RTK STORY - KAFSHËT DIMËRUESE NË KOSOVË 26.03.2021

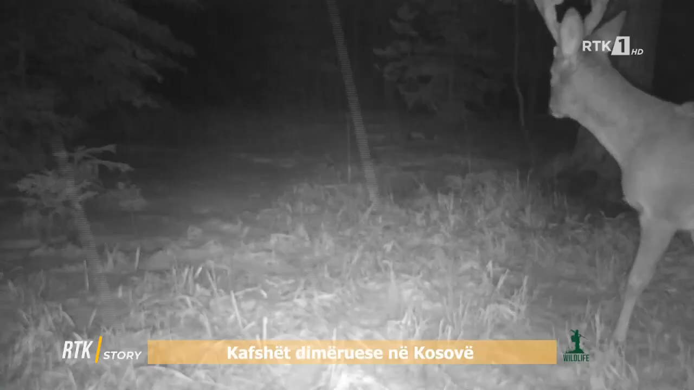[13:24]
Ndërko që shohim edhe krijesën më të bukur tek ne, drerin që përfa të keqë i kërësnuar gjithmonë nga qahtarët ilegal, e që janë fare pak në numër,
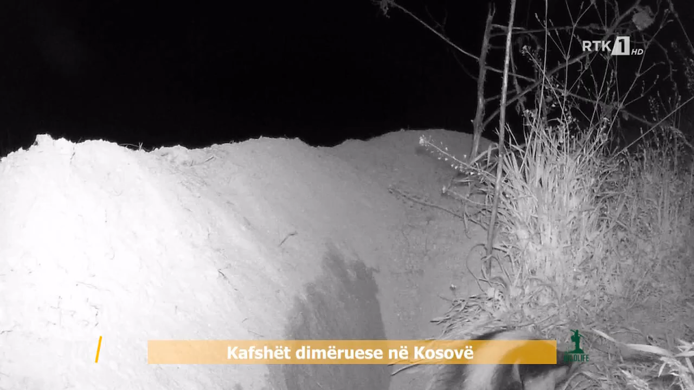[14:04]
Ndërko shohim se vjedula që sa pëdoli nga vrima e saj, me njëherë do të filojmë brëmjën në kërkem të gjahot të saj, a jo pa dyshim se do përshkruaj një rrug të gjahot dheri në gjithin një ushqimit, por asesi të këthejet në vrimin e saj e pangobur, dhe në disa raste sjell edhe ushqimin e vete për këllushyt e saj.